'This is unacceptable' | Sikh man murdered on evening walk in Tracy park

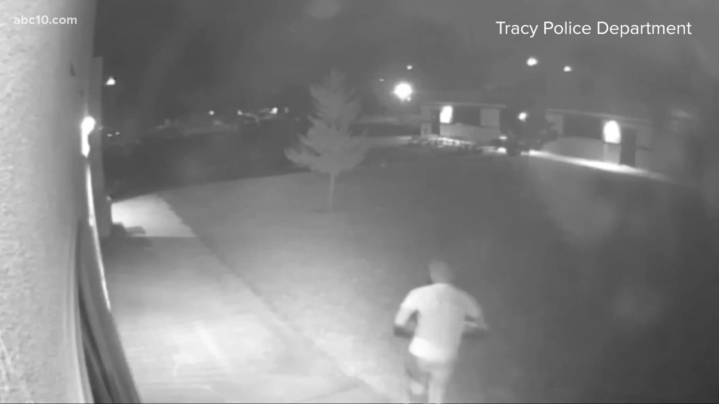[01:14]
seen hopping a fence and running away from the park around the time that it all happened.